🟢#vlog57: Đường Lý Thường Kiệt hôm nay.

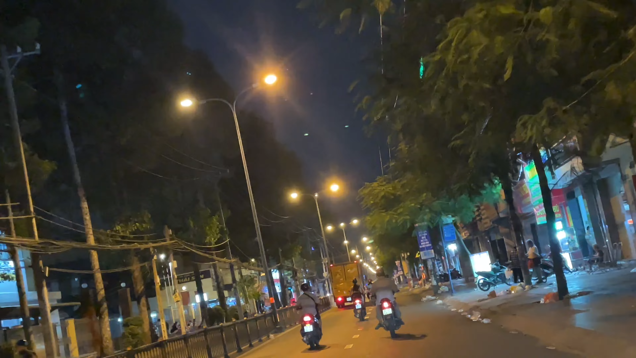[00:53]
Còn bên tay phải thì là nhà dân thôi Thì mặt tiền đường Lý Thường Kiệt này cũng tương đối là rộng đó mọi người Cũng toàn là những cái cửa hàng kinh doanh á Mà giờ này tối rồi nên là người ta cũng đóng cửa rồi ha Lúc này là 8h tối ngày 11 tháng 3 năm 2022 nha mọi người Tối thứ 6 á
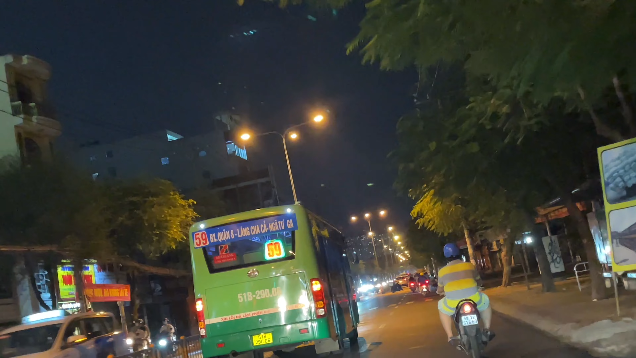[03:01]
đoạn này Không có quán xá gì á Cho nên là nhìn nó cũng buồn Hai bên đều là đóng cửa Chỉ còn thì thoảng thì một hai cái tiệm tạp hóa Hay là bán cái gì đó mở cửa thôi Nói chung là nó không có quán ăn này kia á Cho nên là nó hơi tối tối Nó cũng buồn mọi người ha
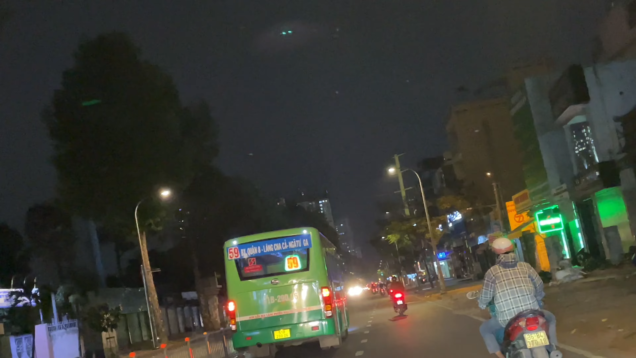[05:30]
hơn chút Mà hôm nay là tối thứ 6 mà đường cũng thấy vắng mọi người ha Đi cũng thoải mái chứ bình thường Cái đường Lý Thường Kiệt này cũng hay kẹt xe lắm á mọi người Lúc trước mà chưa có dịch á Thì mình thấy là đường Lý Thường Kiệt này cũng hay kẹt xe lắm ha Đoạn này của Lý Thường Kiệt thì nó có một cái trường đại học khá là nổi tiếng Đó là trường đại học Bách Khoa đó mọi người
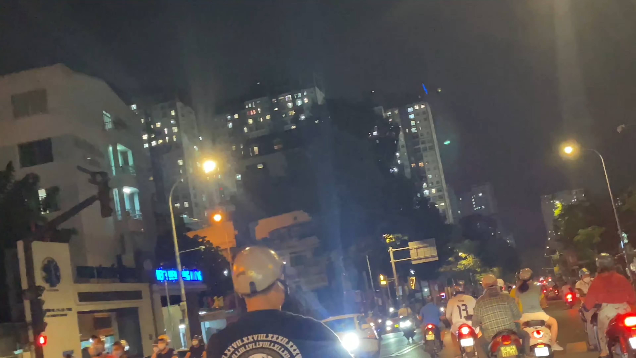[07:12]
Bên tay trái của mình á là cái bệnh viện Trân Vương Còn bên tay phải của mình á là nhà thi đấu Phú Thọ đó mọi người
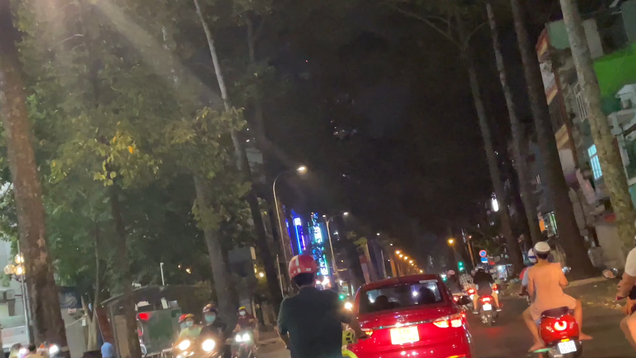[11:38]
Mình thấy trong này cũng rất là rộng rãi Cũng khá là lớn á mọi người Ngã từ Lý Thường Kiệt với lại Nguyễn Chi Thanh nha mọi người
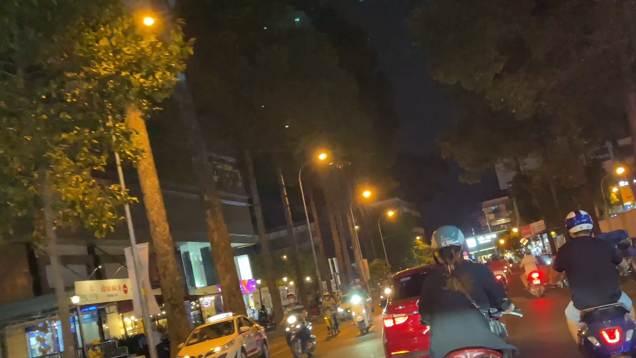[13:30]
Rất là đông vui nhưng mà bây giờ cũng bớt rồi á mọi người Còn bên tay phải là Bệnh viện Phụ Sản ha Mình cảm ơn mọi người đã xem video của mình đến đây ha Mọi người hãy nhớ like, đăng ký kênh và chia sẻ kênh để ủng hộ mình nha Ở video sau mọi người muốn mình chia sẻ con đường nào thì hãy viết vào comment cho mình với nha Chúc mọi người một buổi tối thật là vui vẻ bên gia đình Chào tạm biệt mọi người, hẹn gặp mọi người ở video sau